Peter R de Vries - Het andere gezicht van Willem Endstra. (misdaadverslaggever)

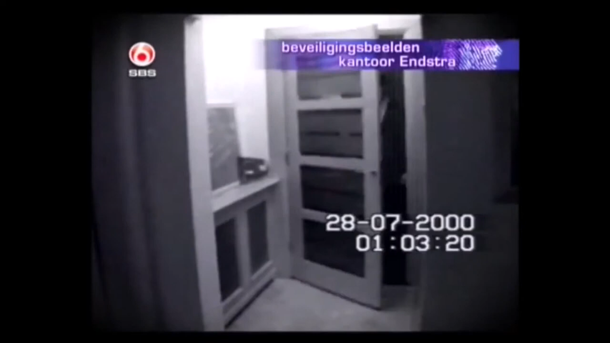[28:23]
Dit zijn de originele beelden. Drie mannen komen rond 1 uur 's nachts de hal in van Enstra's kantoor. Zij zijn er zich klaarblijkelijk bewust van dat ze met stiekeme, riskante praktijken bezig zijn. Getuige de hand die deze man angstvallig op zijn pistool houdt. Terwijl de man bij de deur de wacht houdt, komen even later nog twee man via de voordeur binnen.
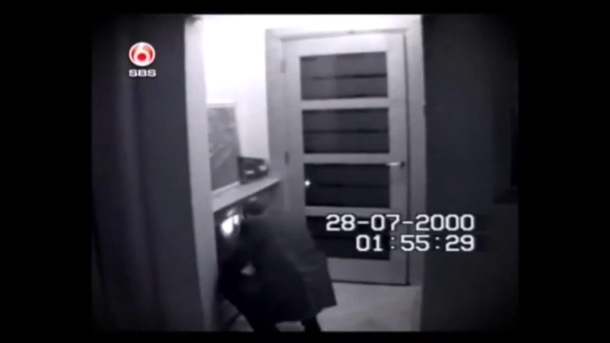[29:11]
Een andere man inspecteert in de hal een radiatorpaneel, kennelijk met de bedoeling er iets in te plaatsen. Ook laten de mannen niet na her en der in kastjes te snuffelen.
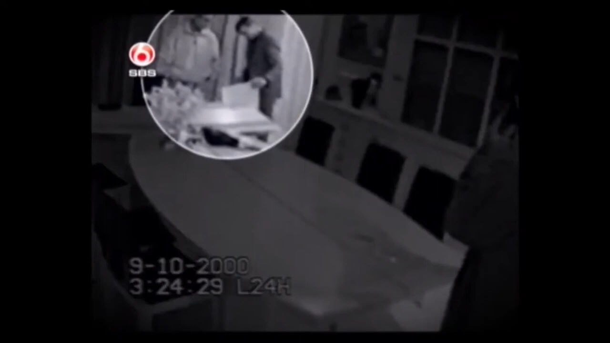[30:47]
Twee uur later vertrekken de mannen weer.
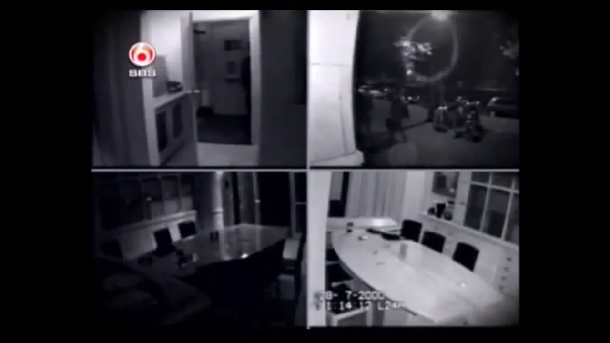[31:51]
dit zijn opmerkelijke opnames van verschillende inkijkoperaties door de KLPD, het Korps Landelijke Politiediensten. Vermoedelijk wilde de sectie stiekem van de politie middels het afluisteren van Enstra aan belastende informatie komen over zijn doen en laten.